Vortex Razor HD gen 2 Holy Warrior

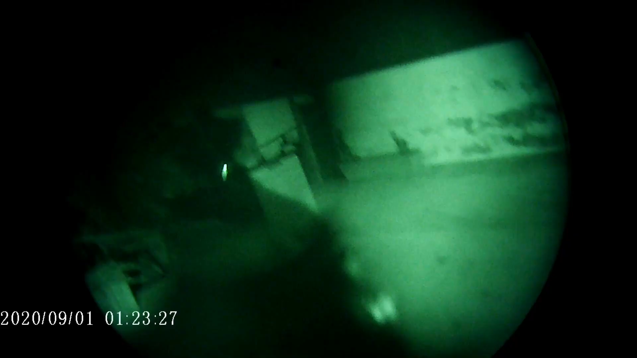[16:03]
En este caso El de Vortex Crossfire Calidad-Precio Es el mejor que hay Pero bueno Volviendo Como se va a apuntar Con NVG Porque tiene diferentes intensidades Que nos estaré enseñando aquí